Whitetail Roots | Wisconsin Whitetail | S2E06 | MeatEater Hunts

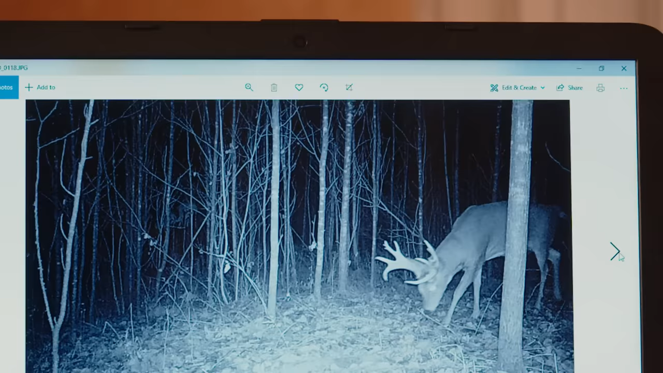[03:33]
Here's the interesting deer. Yeah, this is a cool old palmated. Extra points. Old deer.